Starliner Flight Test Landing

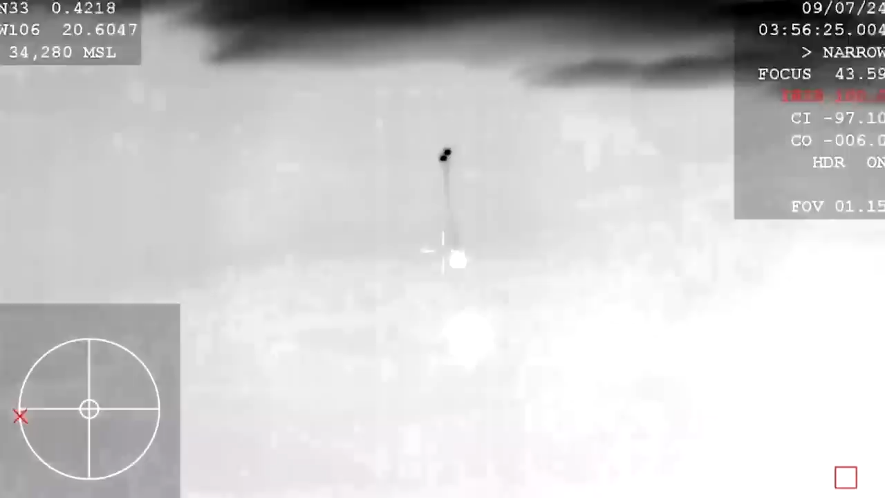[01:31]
forward heat shield and drugs out.
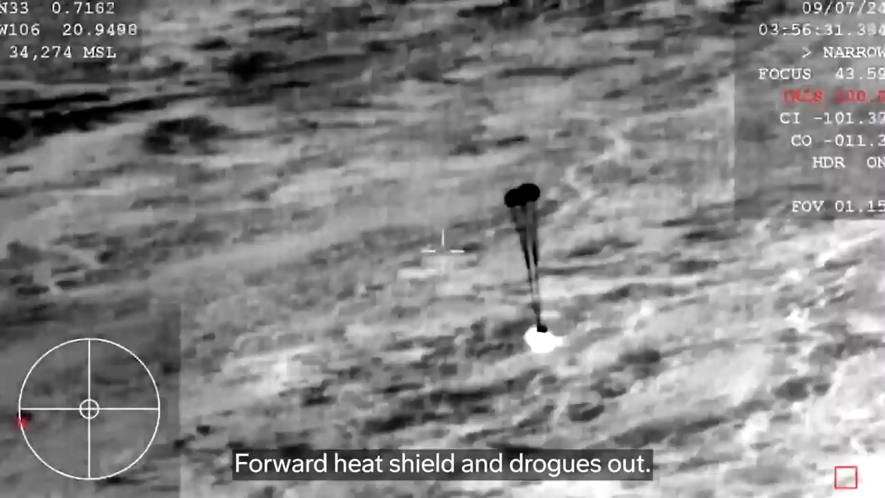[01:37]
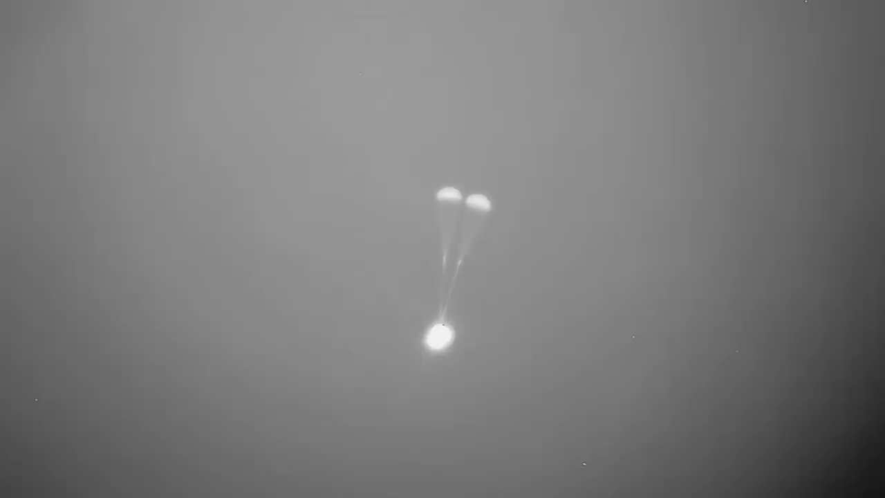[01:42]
And there's the main parachutes there in your screen. We see three out, currently reefing.
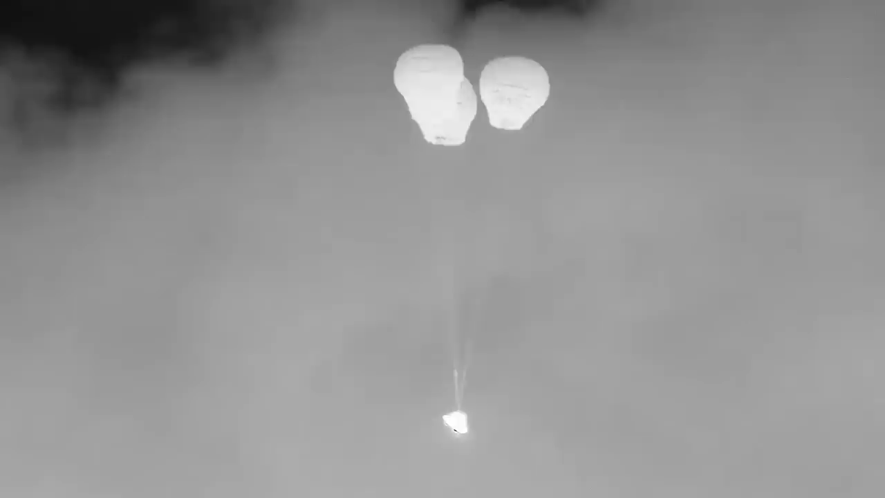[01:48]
Next up is the back heat shield jettison.
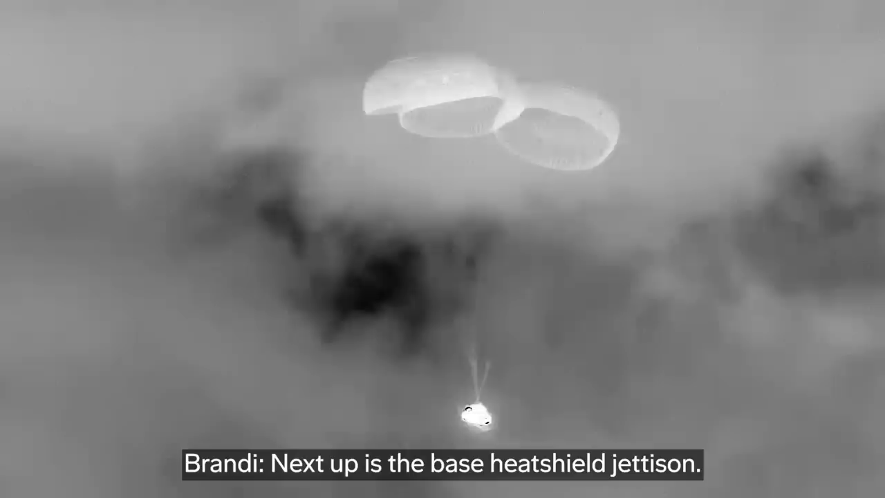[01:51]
And there it goes. That again makes way for the airbag inflation. Nice to see that.
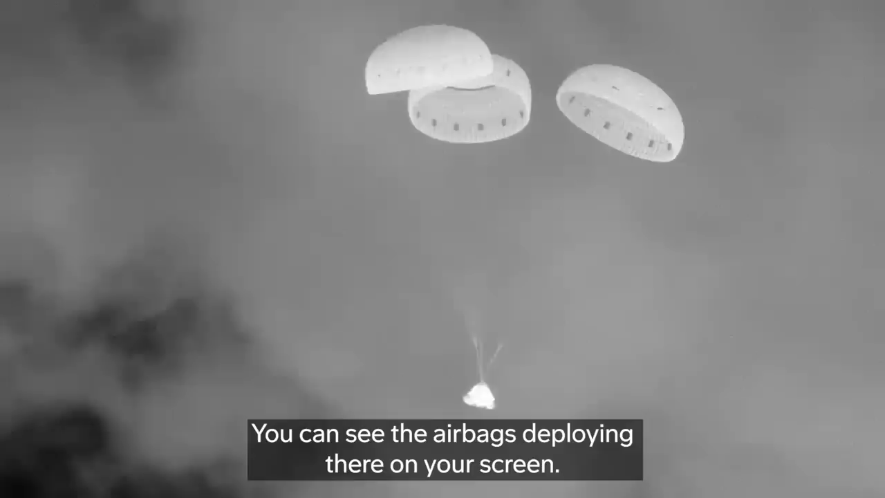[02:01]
You can see the airbags deploying there on your screen.